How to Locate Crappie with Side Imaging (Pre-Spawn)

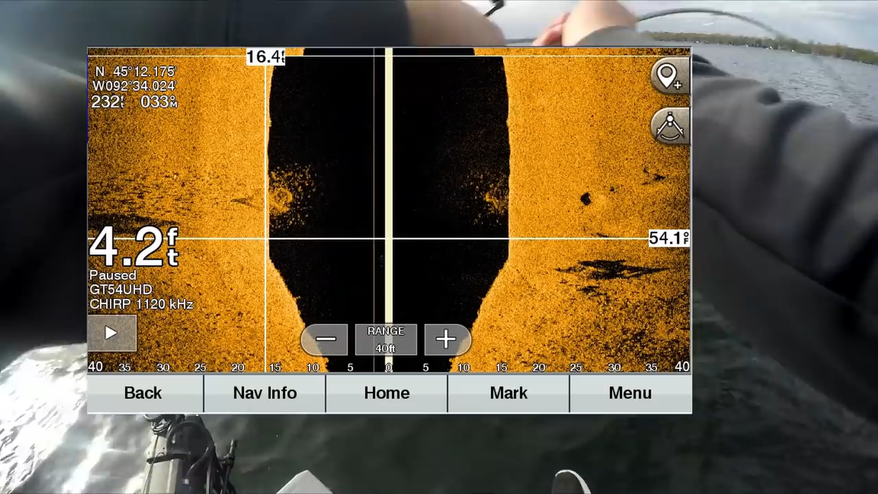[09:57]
On screen: depth 4.2 ft
You know if you're spending $500 bucks that sonar unit better have your 2D
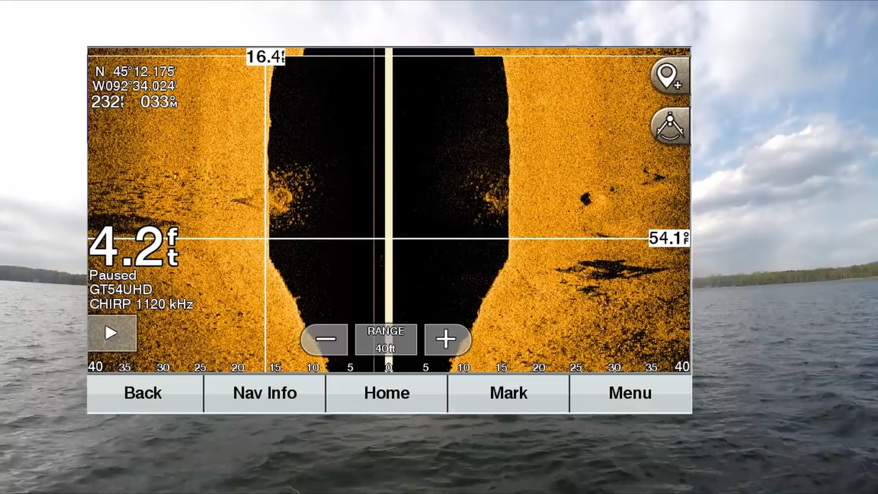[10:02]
On screen: depth 4.2 ft
traditional sonar better come with down imaging better come with side imaging and it should come with some sort of mapping system as you guys could see the contour maps on my Garmin unit.